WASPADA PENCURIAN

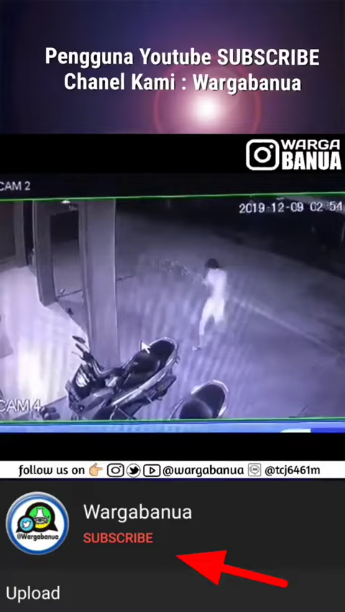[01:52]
Ini mas sambil melempok pelakunya. Nah, buka. Nah, buka aja langsung. Astaga.